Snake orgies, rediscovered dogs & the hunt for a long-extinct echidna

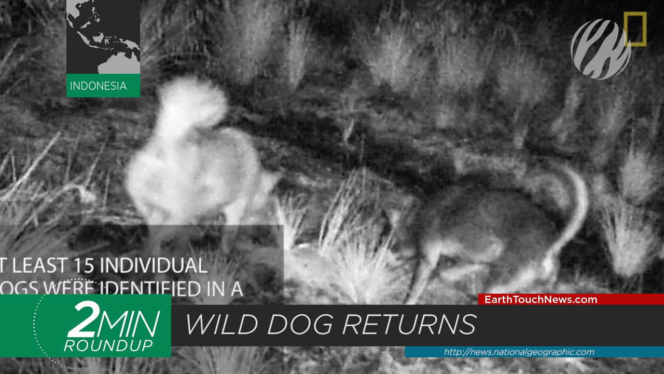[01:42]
More than 100 camera trap pictures taken in 2016 have confirmed the continued survival of the New Guinea Highland wild dog.